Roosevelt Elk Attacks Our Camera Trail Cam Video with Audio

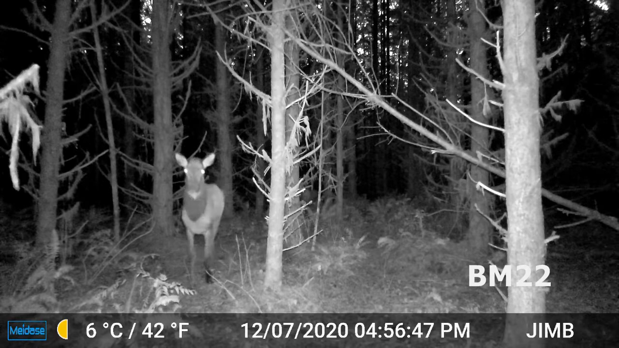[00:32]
It's probably simply that it can smell our scent on the camera.
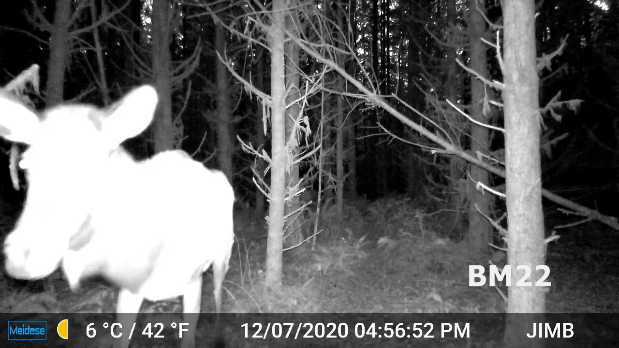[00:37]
And it's not just a day time this, it hates this camera at night time too! Yeah!